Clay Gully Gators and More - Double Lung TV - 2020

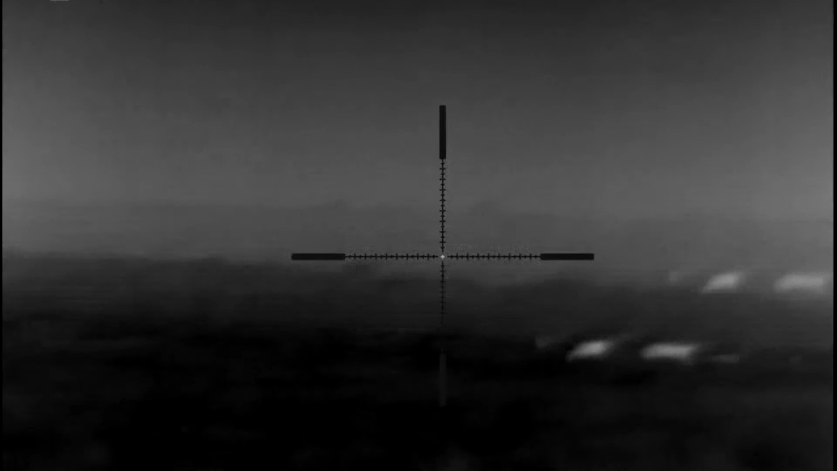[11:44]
Went out and started running the thermal until we fought some hogs.
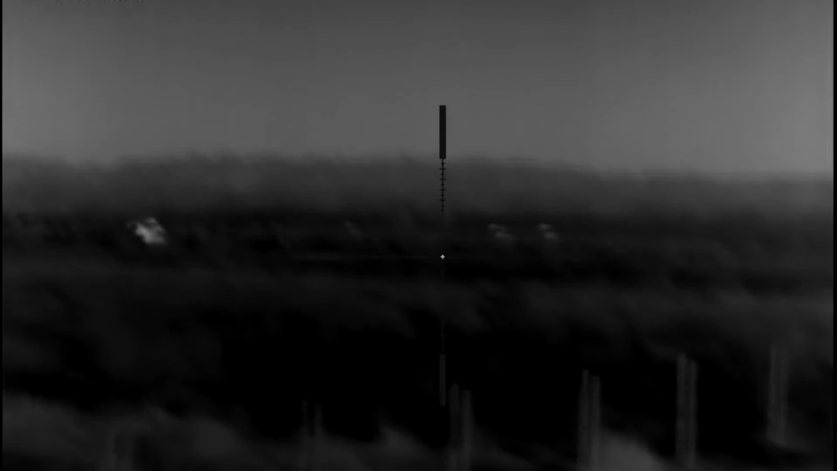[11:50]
Get out of that thing and make a stalk. Get up there as close as you can.
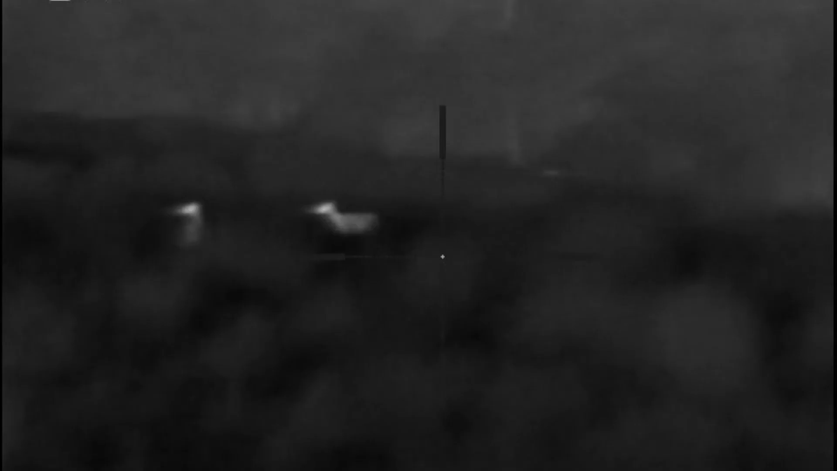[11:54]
You start scanning with the thermal for heat signatures.
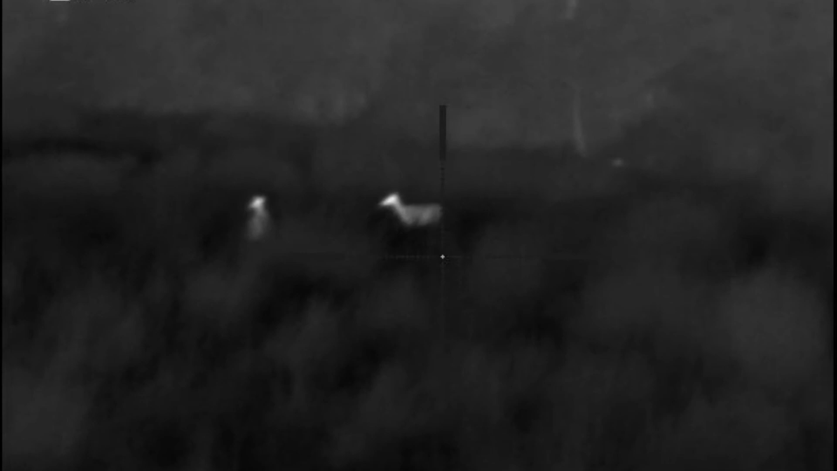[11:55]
We've seen cows and deer and plenty of hogs.
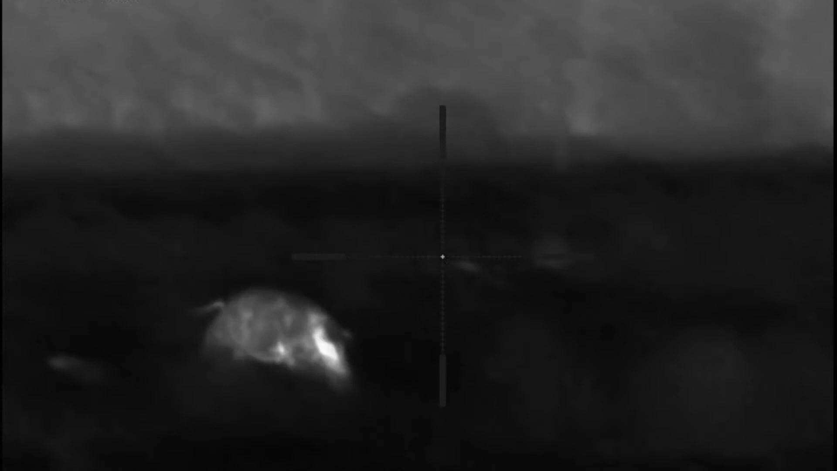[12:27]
He's flopping. Just seen a bunch of pigs try to get a shot on.